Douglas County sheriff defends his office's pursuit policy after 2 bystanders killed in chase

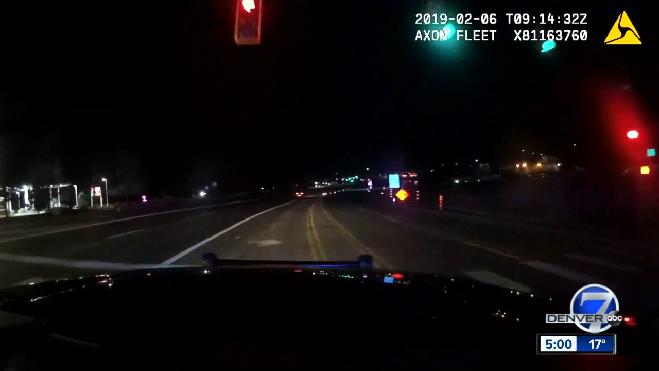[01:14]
At the time, Sheriff Spurlock says deputies were actively chasing another stolen car when the Mitsubishi caught their attention. Still on the wrong side. You see an oncoming car here. You can see the green light. You see the red change to green and the crashes already occurred. Our deputy comes up on it here.